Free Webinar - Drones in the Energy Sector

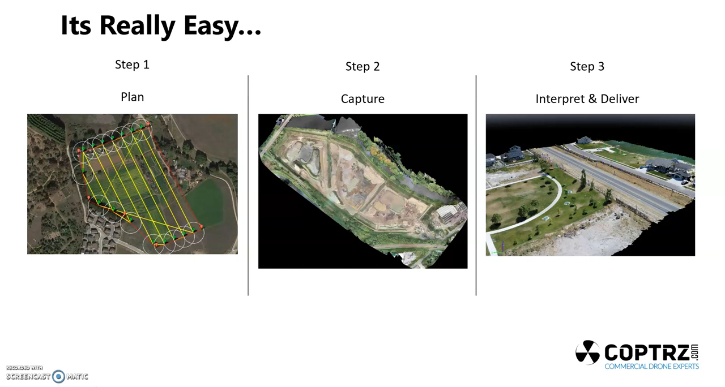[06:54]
Now, if you were to point on each of these points of interest, they will show you each of the photos which were collected. So if you were looking to zoom in on this house, you would get about five or six photos, and you'd be able to look at exactly those and see if there was any faults, any deformities, that sort of thing. Downtime, we did speak about that a little bit.